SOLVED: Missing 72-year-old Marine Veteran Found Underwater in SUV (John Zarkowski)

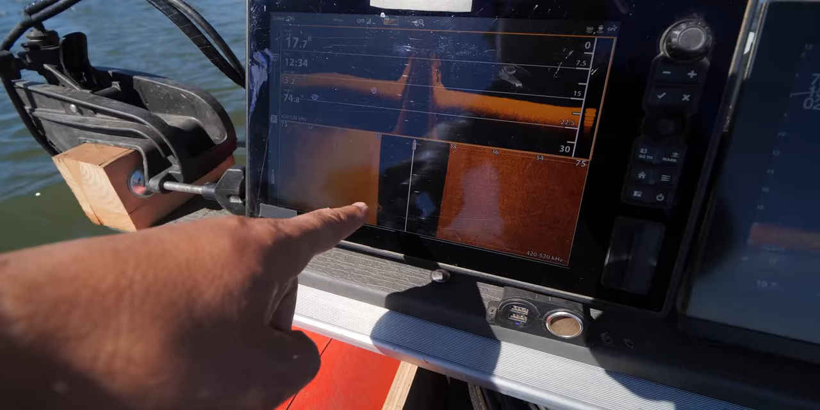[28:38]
We were going a little bit faster, okay, but it's pointing up like this right here, and it was on our left.
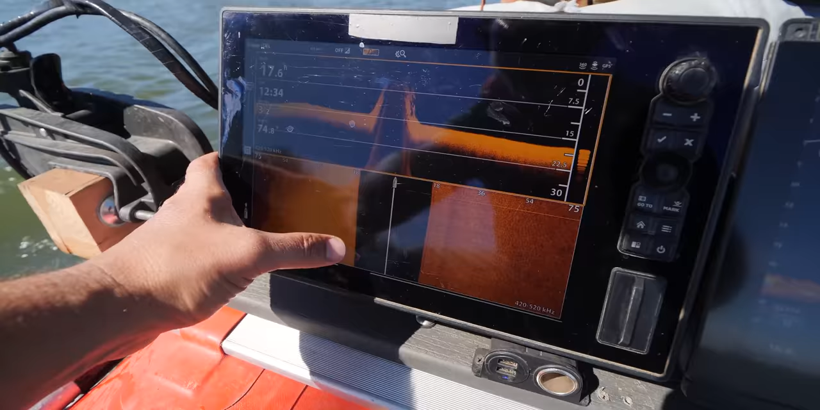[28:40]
So because of that, we want to go put our boat over it at our regular speed of 1.9 to 2.5.
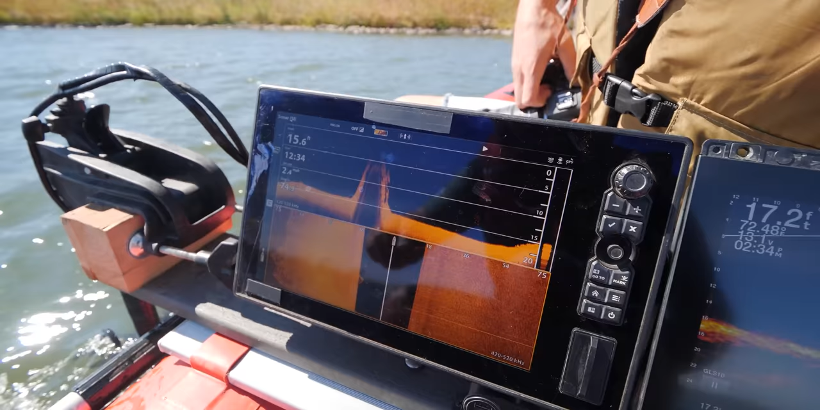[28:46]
It does look like there's a lot of concrete blocks all over the thing. Yeah, and that's what it could be as well.
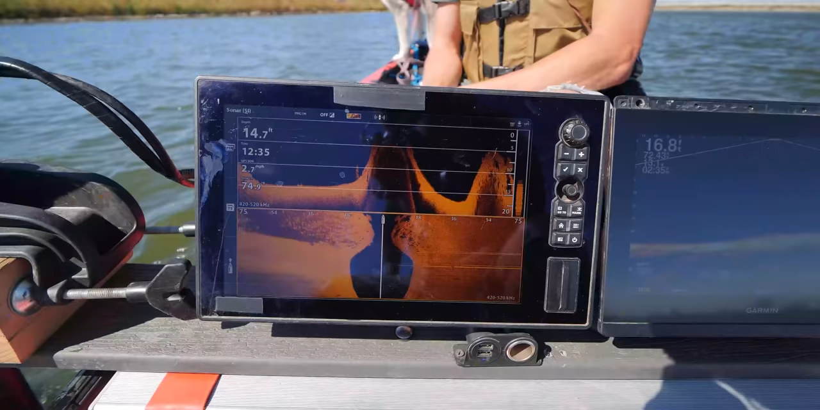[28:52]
On screen: depth 14.7 ft
So we need to identify how tall it is as well.
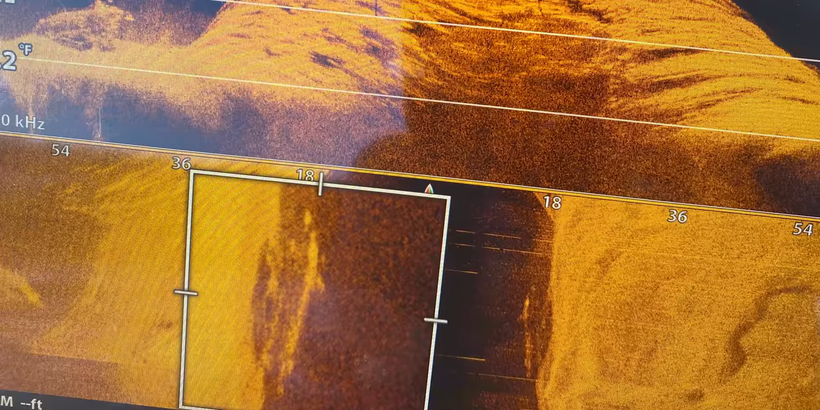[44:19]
This is the left side of it. So you can see a little bit here, but I zoomed in on it here. So you have the vehicle is upside down.
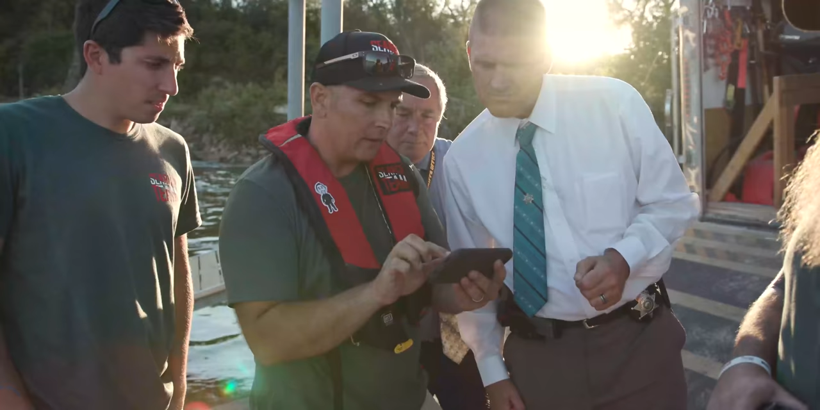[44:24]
That was a backwards motion. So now I turned and I went back up river. Oh, this was the same.
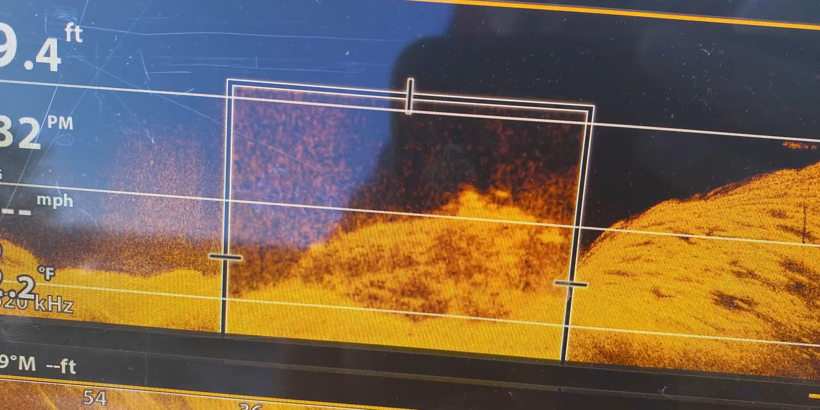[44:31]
So this was taken from the same. So this was your upside down as well. Oh, okay. Right there. Yep.
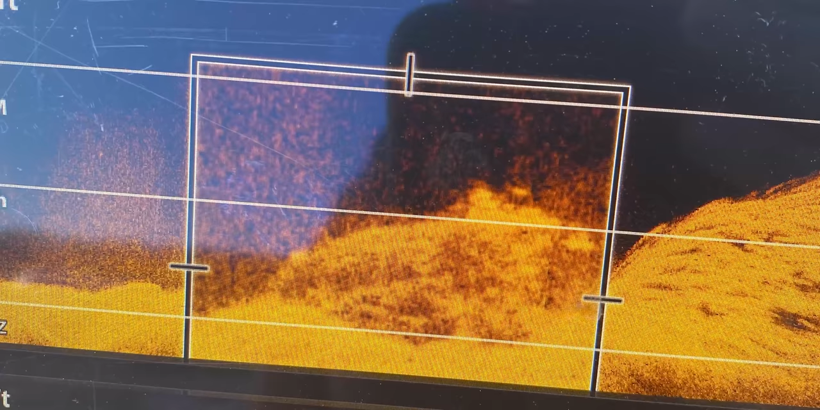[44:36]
Upside down. So this is the down imaging. Okay.
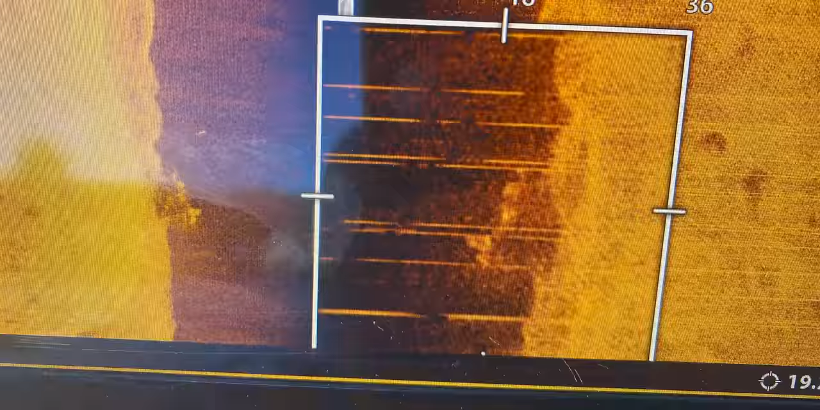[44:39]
This is the side imaging, splitting it in two. So I was right over the top of it. And then this one is just that one maximized.
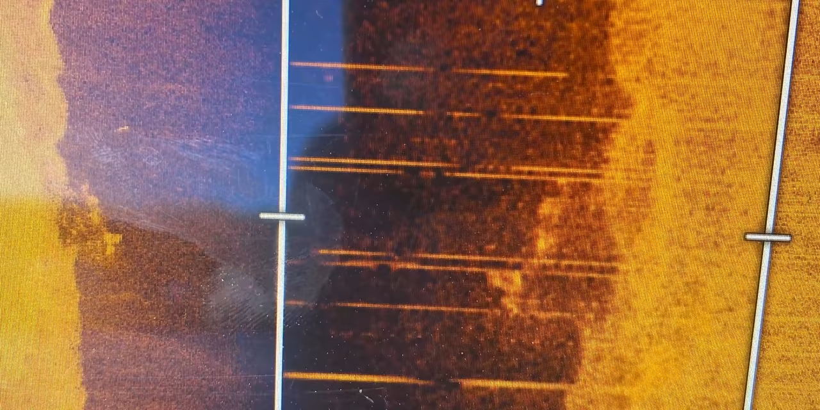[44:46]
Now, I wanted a good clean reading as I was going upward.
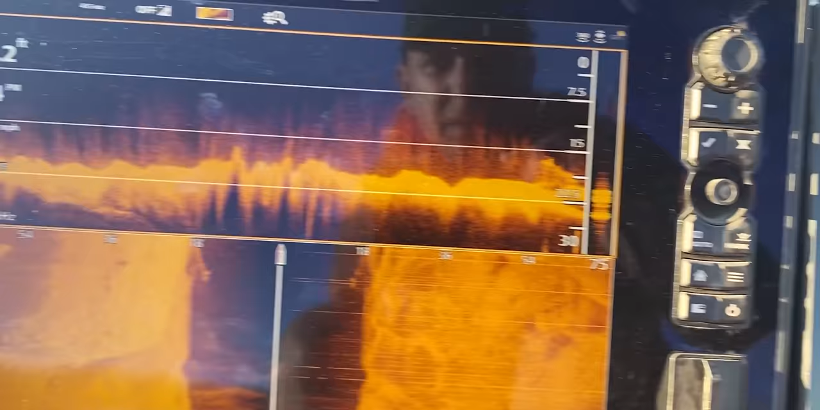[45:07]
There it is. On the left right there? So it's, we're splitting it right there. So we're right over the top of it.
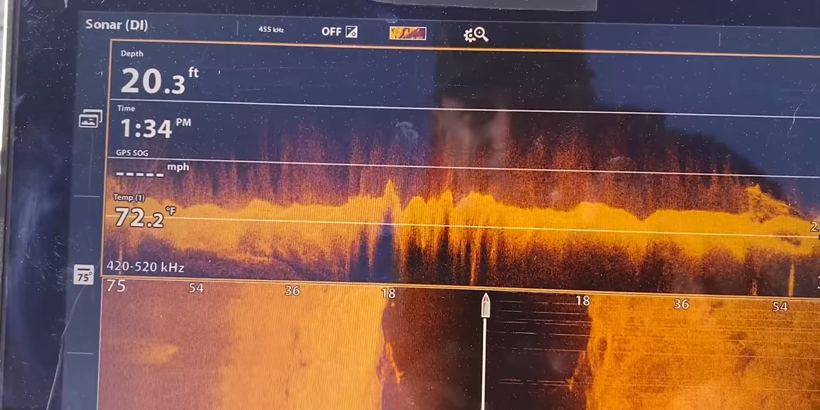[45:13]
On screen: depth 20.3 ft, water 72.2°F
Oh, gotcha. And here it is right here as well.
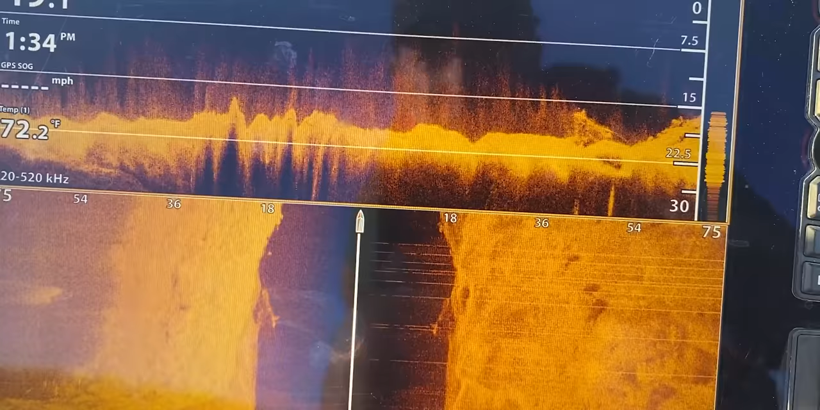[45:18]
On screen: water 72.2°F
So then you take the... So you take the height of it as well. And so there's your 22 and 15.
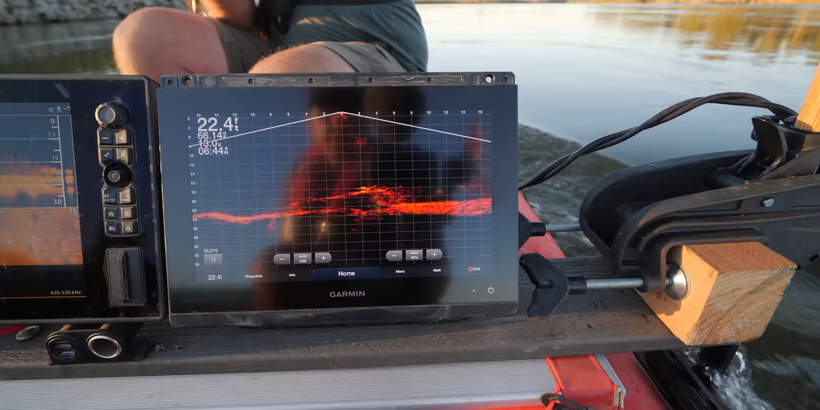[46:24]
On screen: depth 22.4 ft
We're right on top of it right now. Which side should I go off? Right on top of it, right on, you're gonna go off the right side. Now, go ahead and drop it down. Let me see where it's at.
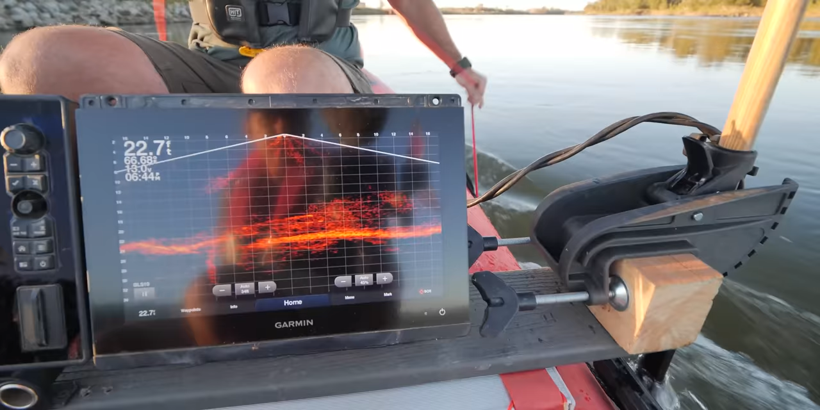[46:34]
On screen: depth 22.7 ft
Okay, so I can see, so it's really dragging behind. So go ahead.
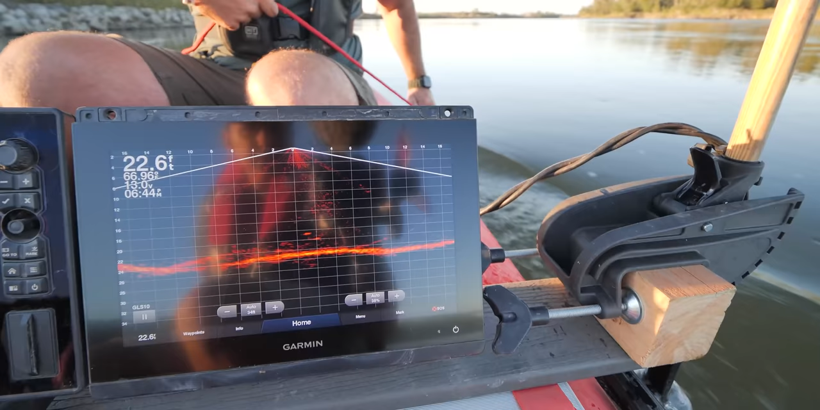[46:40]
On screen: depth 22.6 ft
I wanna see how far it's gonna, all right, so hold it there. So you're gonna be 12 feet.
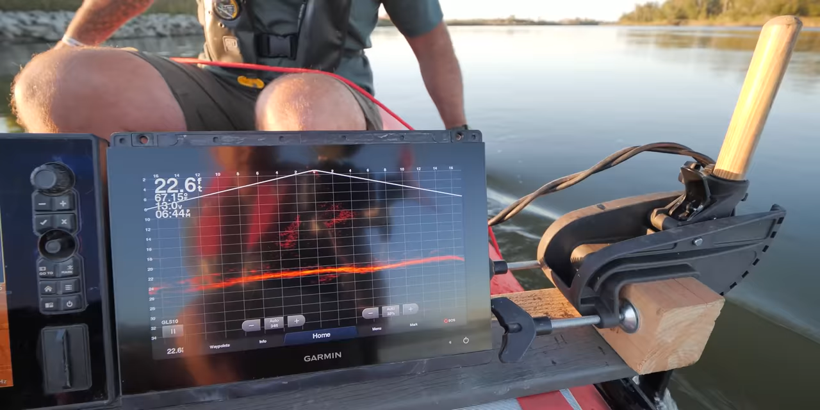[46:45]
On screen: depth 22.6 ft
Is the drag behind. So don't go down any deeper. I'm gonna take you past it.
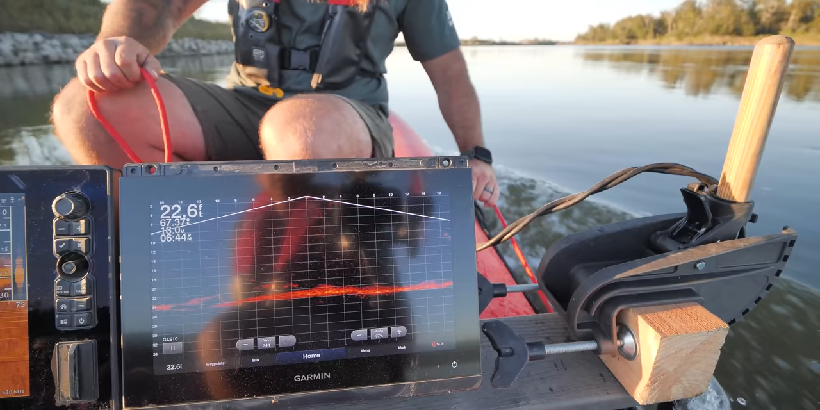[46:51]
On screen: depth 22.6 ft
And when I took you past, it really pulled your treble hook back up. Like you're now at 12 feet, whereas you were at 18 feet.
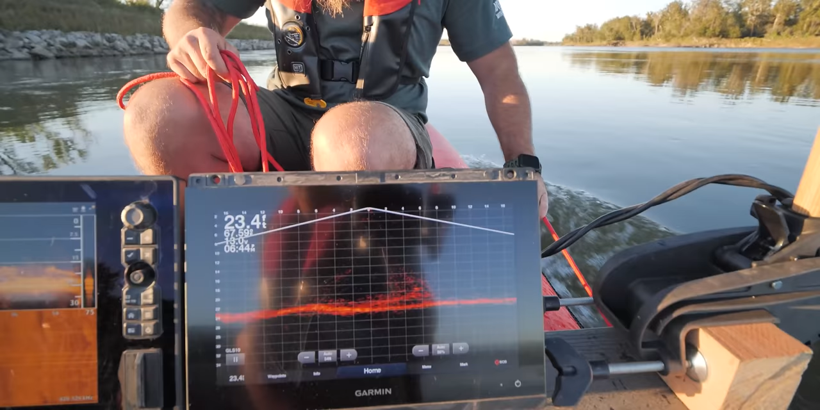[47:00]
So, we wanna be this far out. And we're gonna take you 25 feet past it.
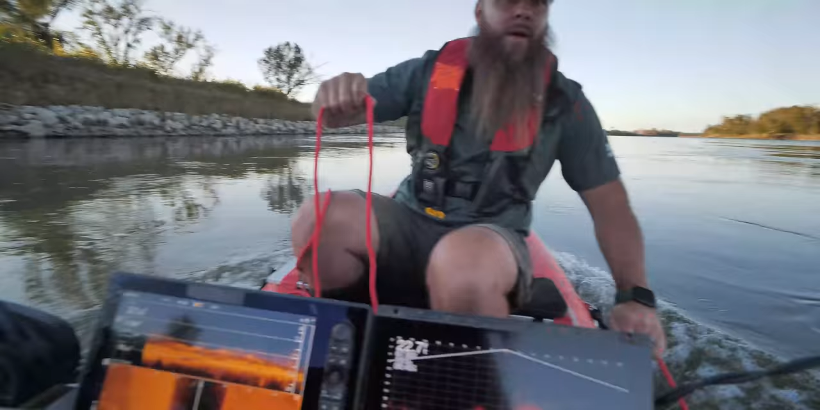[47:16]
Okay, now I want, huh? Want me to go back down? Now I want you all the way on the bottom. So I'm gonna hold position here and I want you all the way on the bottom.